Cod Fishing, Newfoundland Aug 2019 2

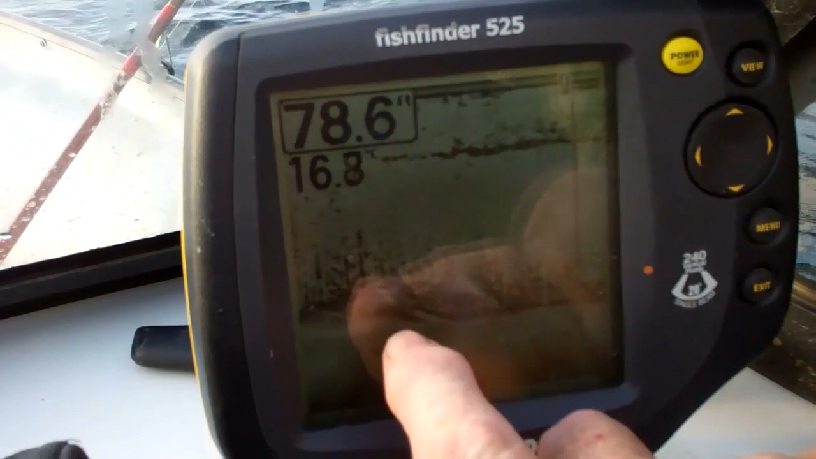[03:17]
Look, see them? And we're at 75, so they're not very big, but it's fish.